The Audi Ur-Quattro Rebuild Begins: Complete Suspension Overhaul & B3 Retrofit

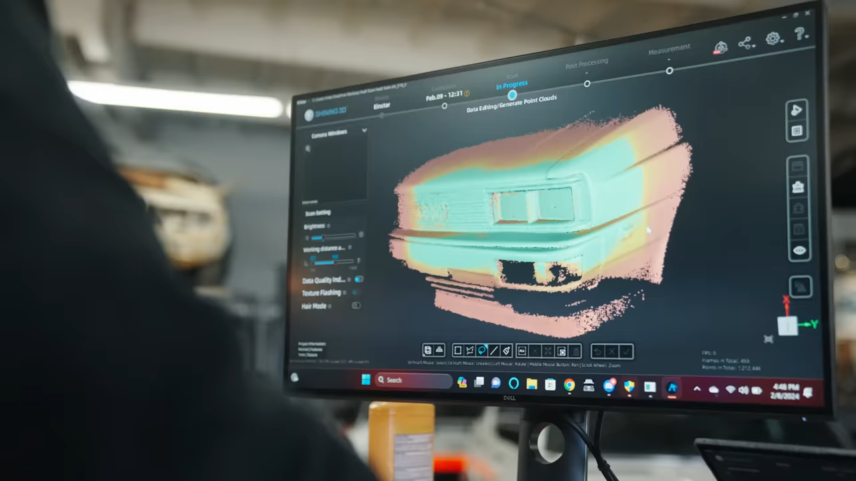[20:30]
And so I want to use our 3D scanner to bring the front end of the Audi into the computer, model it up,